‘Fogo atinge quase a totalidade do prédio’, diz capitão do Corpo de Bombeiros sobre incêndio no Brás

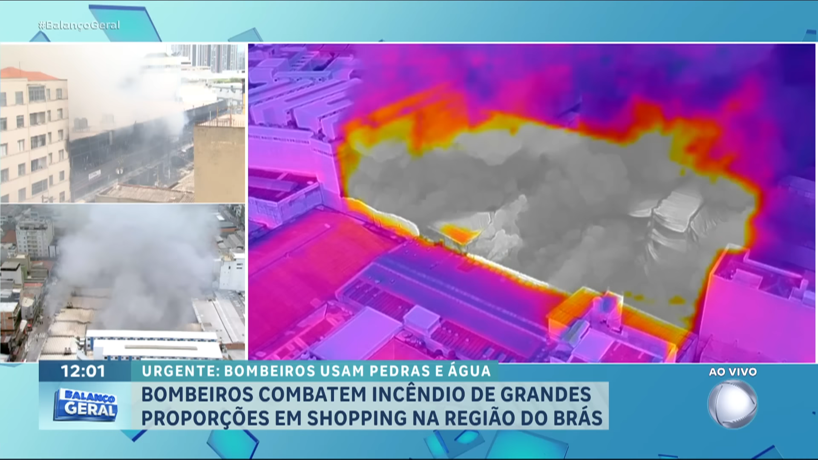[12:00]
A parte mais laranja, mais vermelha, é a parte ainda onde tem fogo. Então, essa é uma imagem muito interessante porque é uma imagem térmica, né? A câmera do drone consegue mostrar, ajudando aí as autoridades.
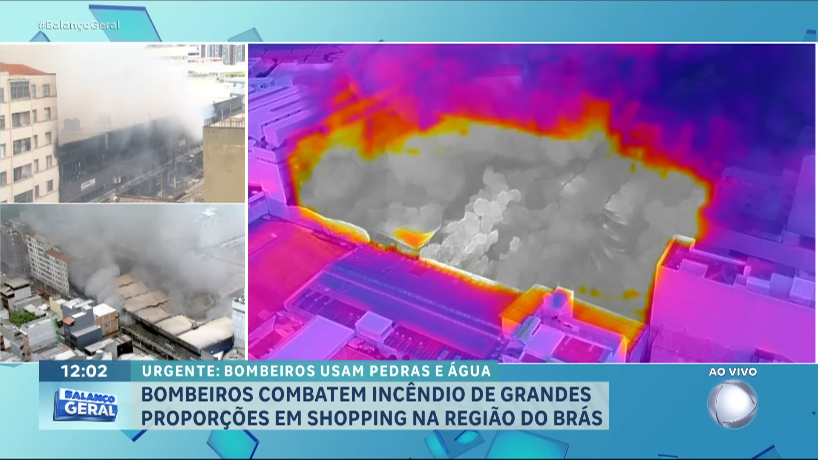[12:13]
É um trabalho tecnológico, guarda municipal, corpo de bombeiros, todo mundo trabalhando junto, defesa civil. Então, a tecnologia a serviço da segurança.
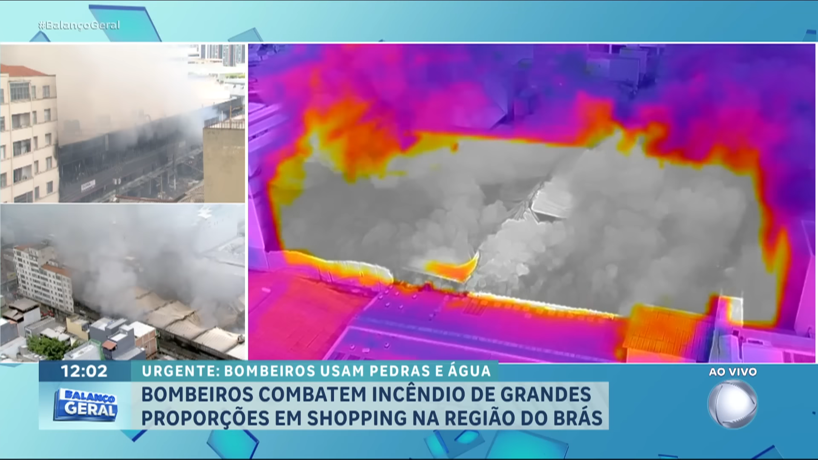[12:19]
Olha, e muito, muito importante, interessante isso, porque você tem uma noção que eles não estão conseguindo entrar.